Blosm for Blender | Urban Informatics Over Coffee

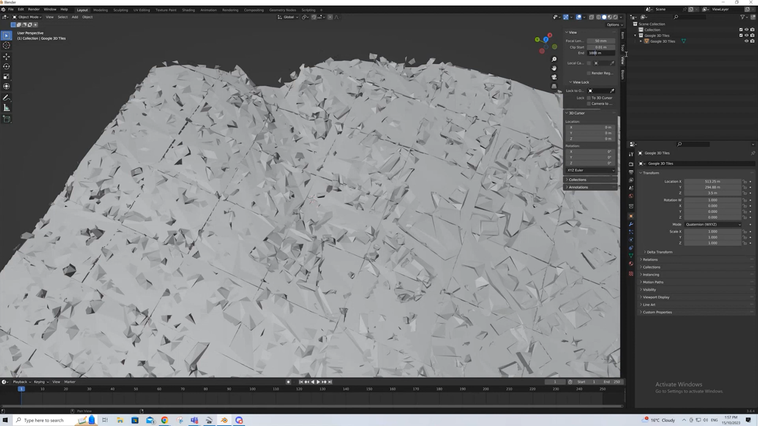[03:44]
And you can see that Google kind of grabs not exactly what you put in the coordinates.
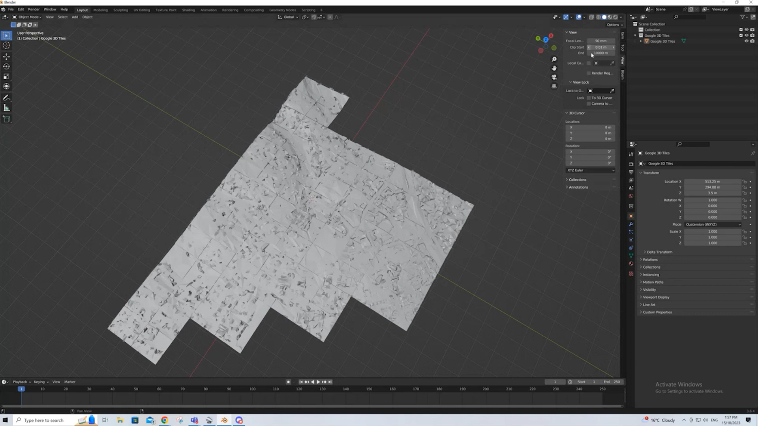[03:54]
But if I quickly change this to Color, you can see that, you know,
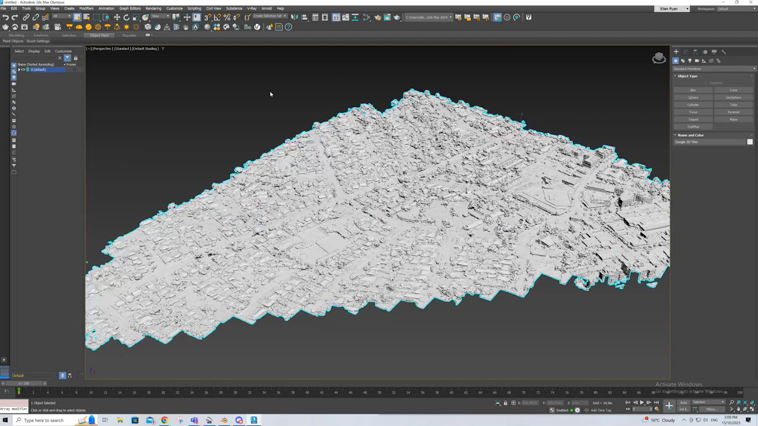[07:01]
And I'm on the right things to see colour. So you can work with this without the colour, but it doesn't look as good when the colour is hiding the fact that you're not actually looking at building trees.
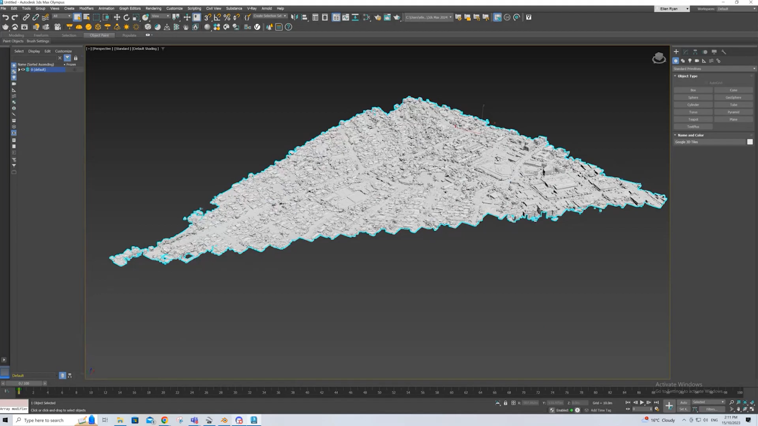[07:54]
So unless you're a whiz at fixing this problem, you're going to be left with mesh without a material. But if you have the ability to call a friend or call a whiz, and in my case, it was my brother.